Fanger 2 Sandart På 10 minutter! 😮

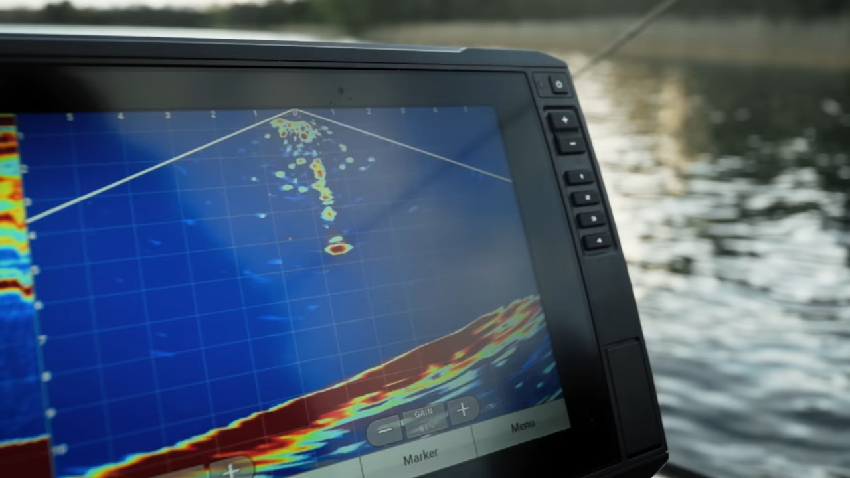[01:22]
Og de sidder begge to her på transducerpolen.
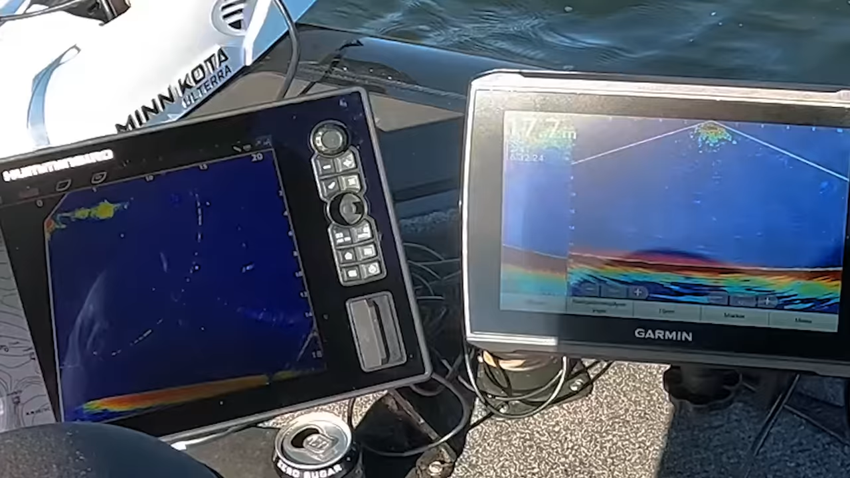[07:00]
Den kommer ude på 10 meter her.
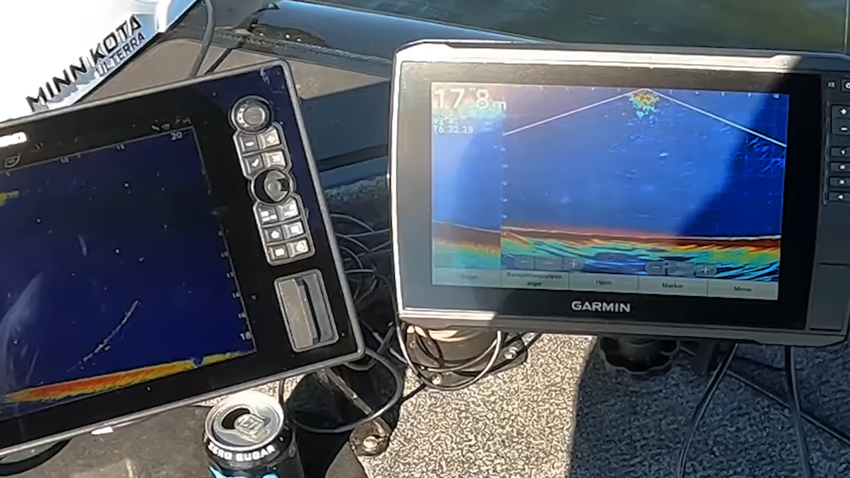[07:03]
Og midt i vandsøjlen. Den står 8 meter nede. Så det er altså lige præcis de fisk vi gerne vil have.
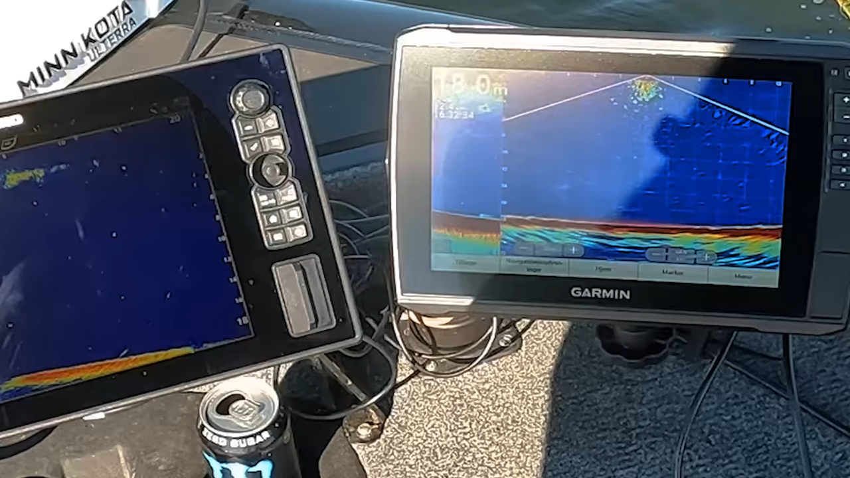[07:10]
On screen: depth 18.0 m
Dem der står sådan pelagisk. Øh. De er altså noget nemmere at få i tale.
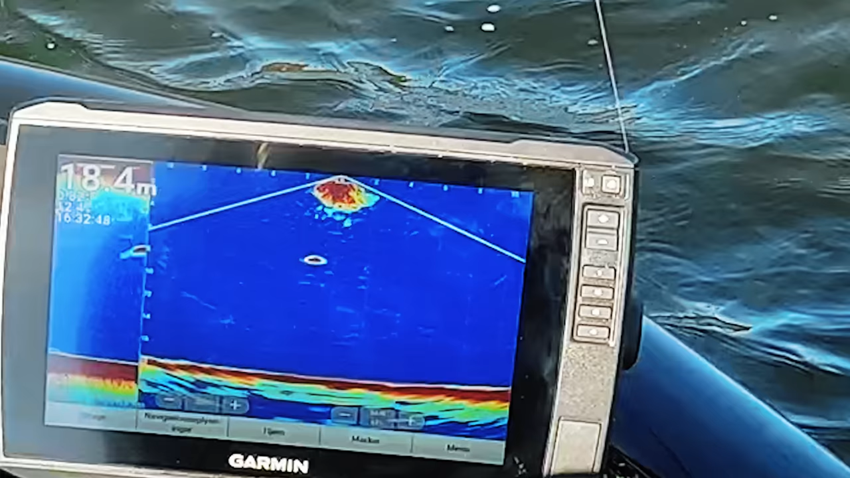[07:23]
Prøver vi at sænke ned lige så stille på den her. Ikke sikkert den vil i noget.
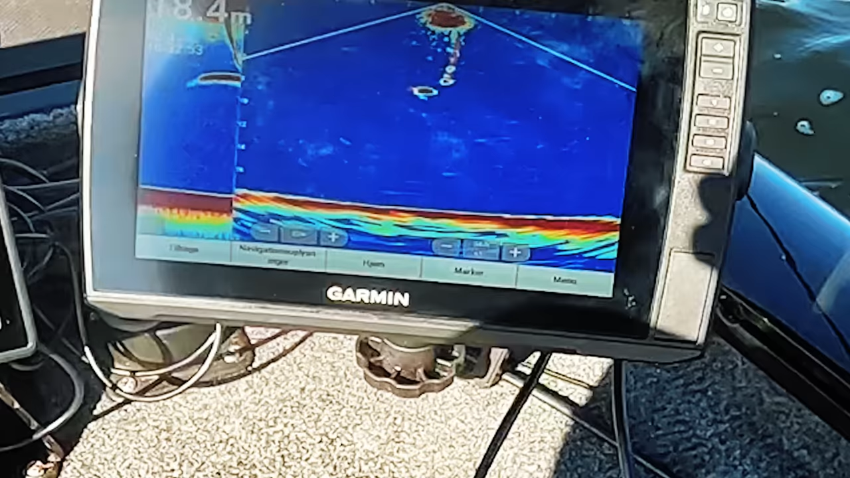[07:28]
Men nogle gange så kommer de altså meget prompte.
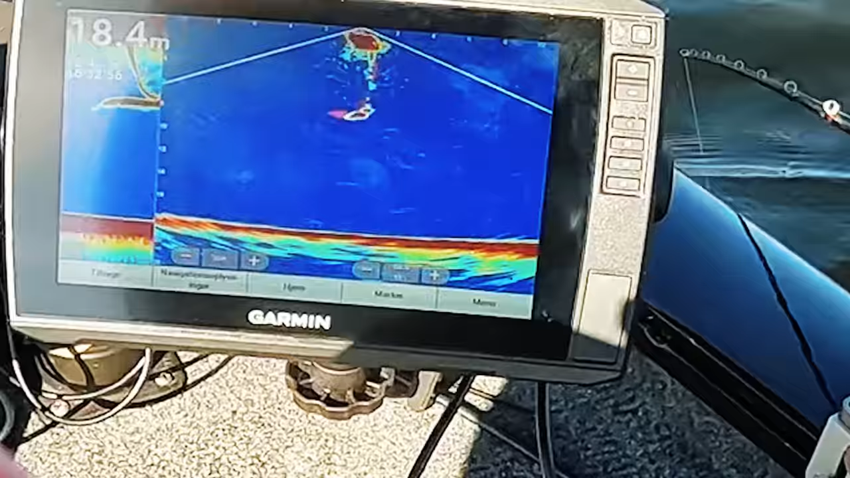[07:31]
On screen: depth 18.4 m
Den kommer der. Ja. Den var der. Ja.